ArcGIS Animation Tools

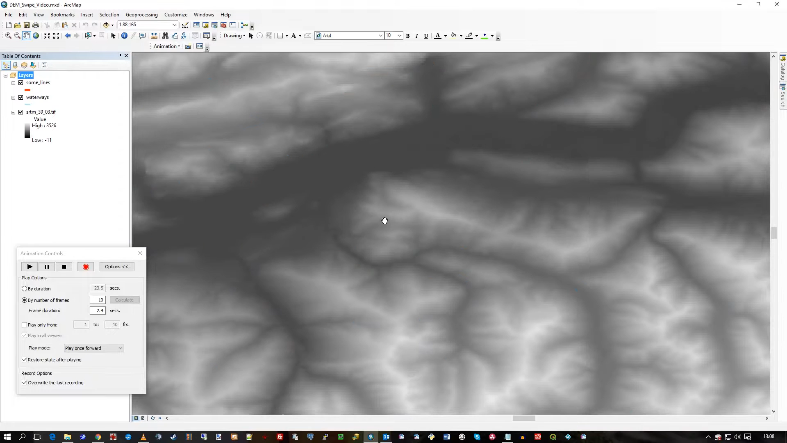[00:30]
I'm not going to go through them all now, I'm just going to show you the basics. As I zoom, pan around, etc, I will then stop the recording and if I hit play,